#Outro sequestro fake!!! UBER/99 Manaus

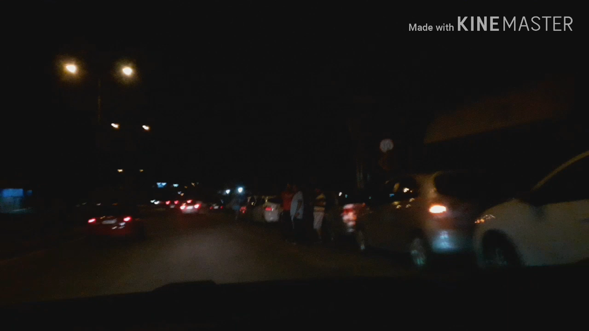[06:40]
Tentando voltar Que agora... Quebrou toda a nossa sequência Que a gente tava trabalhando Tudo aí a galera... Do outro lado aqui Tem mais um monte parado Mas o bom é isso aí É isso que... Você participar de uma equipe É isso E aquela parte do comprometimento Que a gente sempre fala O pai tá tremendo aí Porque a rua aqui não tá legal, não
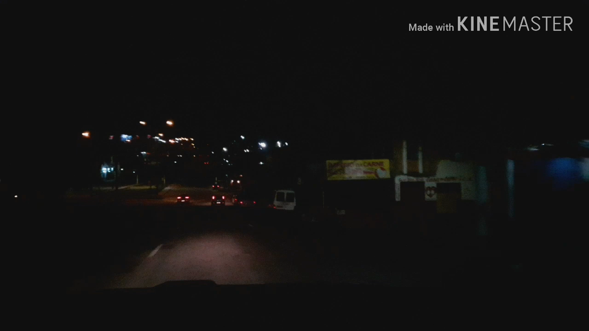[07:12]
O comprometimento é esse Na hora que precisar Você tem que largar o que tá fazendo E... Pra isso ocorrer, o parceiro Olha aí mais um monte de parada aqui Fora um monte que tá pro outro lado ainda Lá, eles tão conversando Eles tão tomando uma água Um refrigerante lá Um energético pra voltar Mas é isso aí, galera É assim mesmo Fiquem com Deus aí Qualquer coisa aí Agora a gente tá se deslocando lá Pra dar o apoio pro parceiro lá Que...